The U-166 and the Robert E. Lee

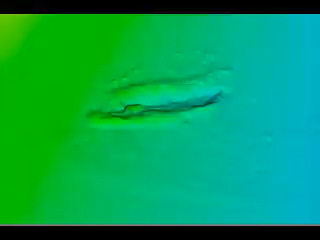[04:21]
but rather it matched up with the dimensions of a Class IXC German U-boat.